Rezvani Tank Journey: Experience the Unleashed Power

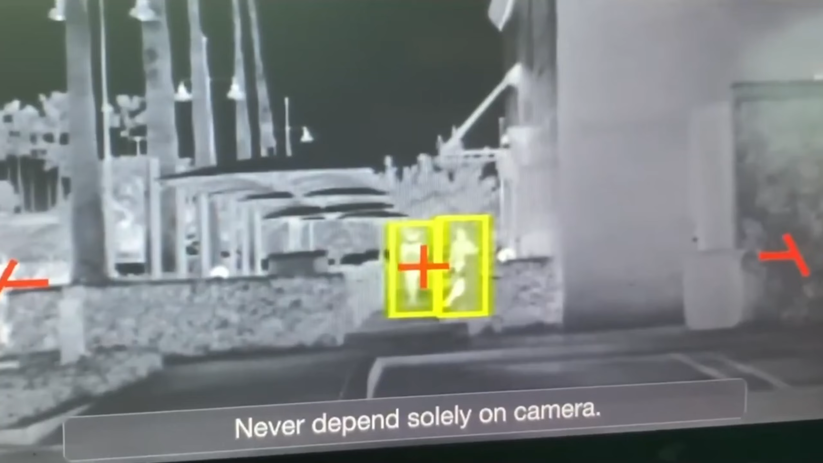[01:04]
Equipped with a thermal night vision camera, escape hatch, electrified door handles, and a smoke screen,